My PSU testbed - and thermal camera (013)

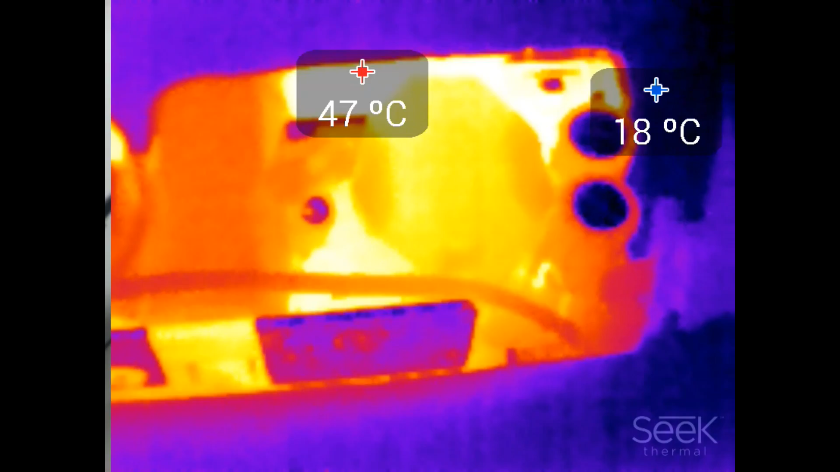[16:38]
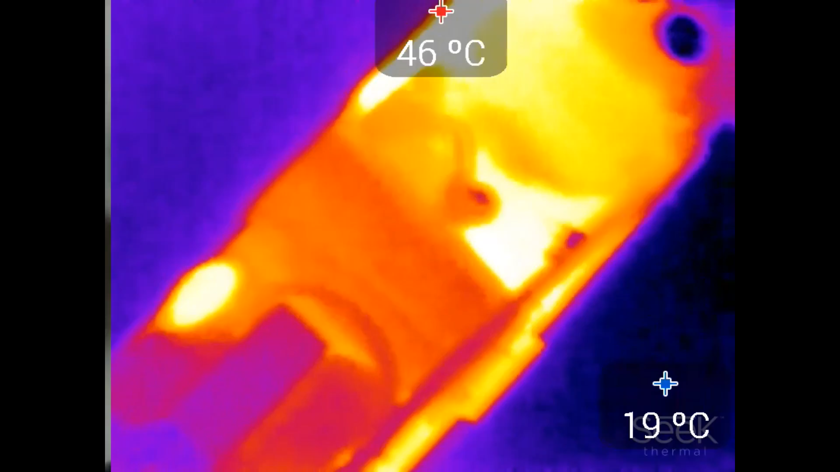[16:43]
And the primary MOSFET is still a couple degrees under the secondary rectification. So in this power supply, I would say maybe
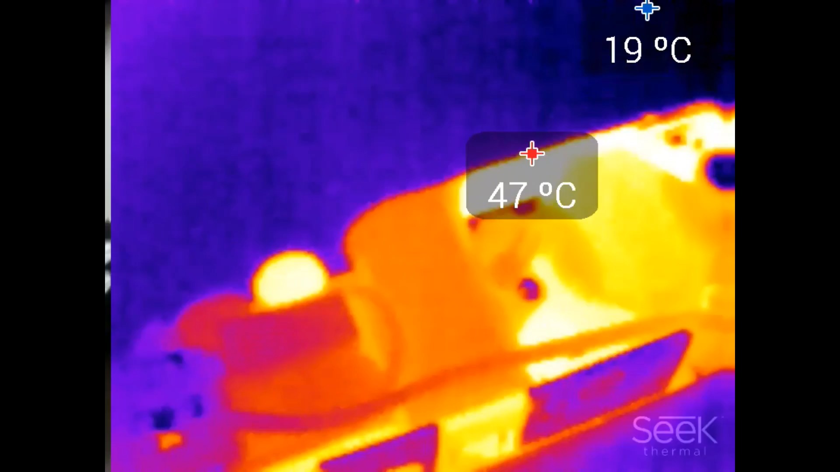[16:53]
maybe an obvious optimization would be this this inrush current limiting NTC because it's definitely heating up more than I would expect.
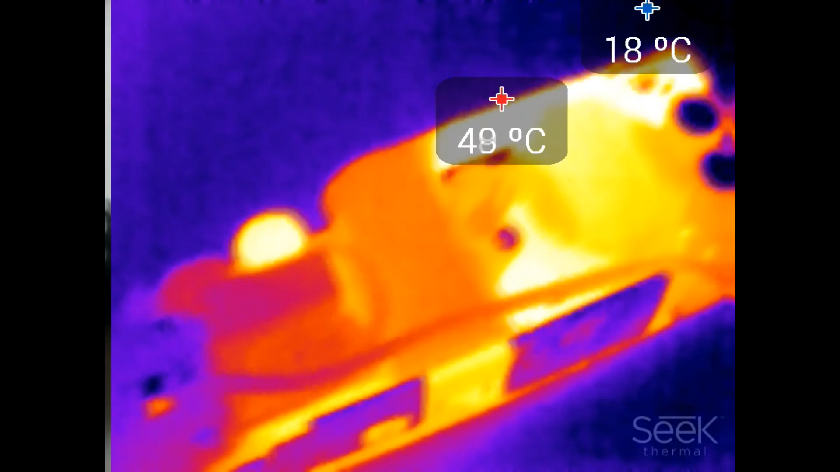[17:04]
And the output rectification.
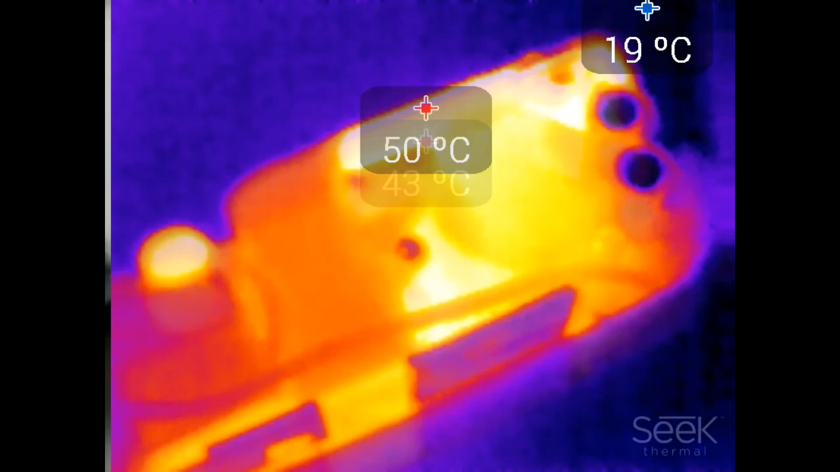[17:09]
On screen: min 19°C
Now we can rotate the power supply around and see if anything on the bottom side gets hot.
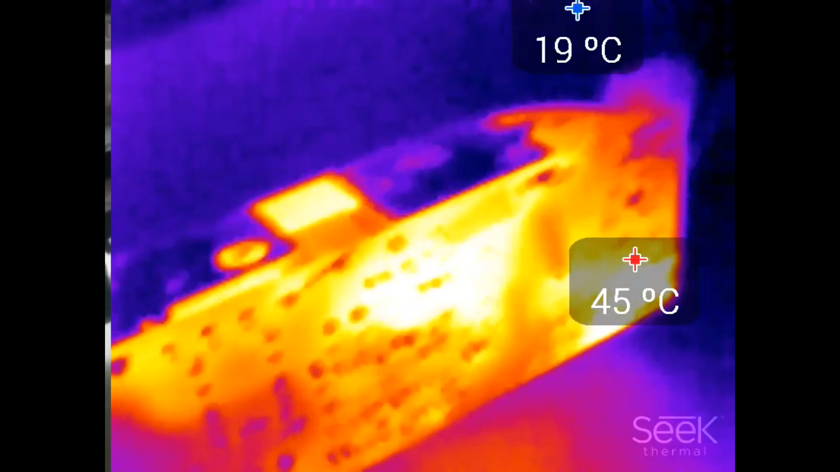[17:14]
On screen: min 19°C
Not really. We basically see the same thing happening as on the top.
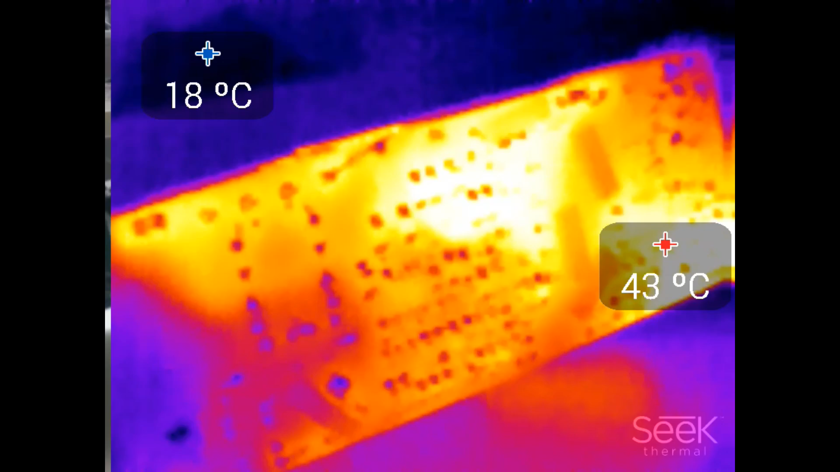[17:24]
On screen: min 18°C
We see the area around the MOSFET and the area around the diode heating up the most. Now up to 50 degrees, which is still reasonable.